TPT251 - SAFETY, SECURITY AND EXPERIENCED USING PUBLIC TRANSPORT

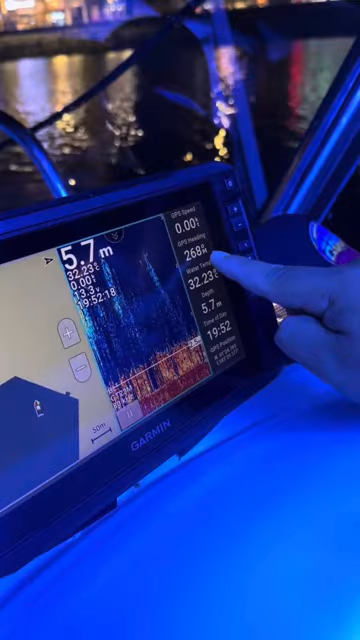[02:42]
On screen: depth 5.7 m
And additional knowledge, they showed me more details about the GPS where speed of boat,
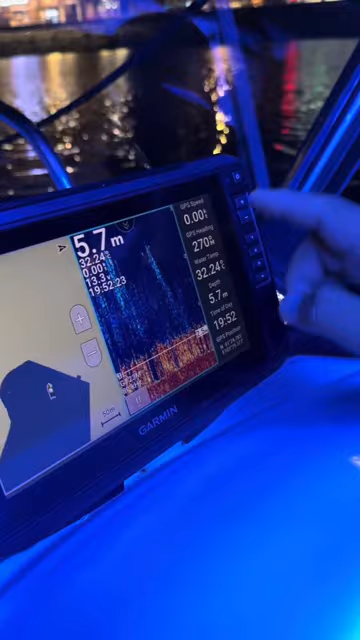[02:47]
On screen: depth 5.7 m
the vault of battery life and our real time.
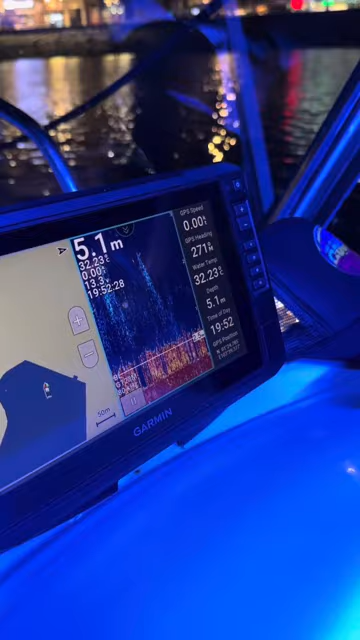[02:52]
On screen: depth 5.1 m
This is how the boat looks like.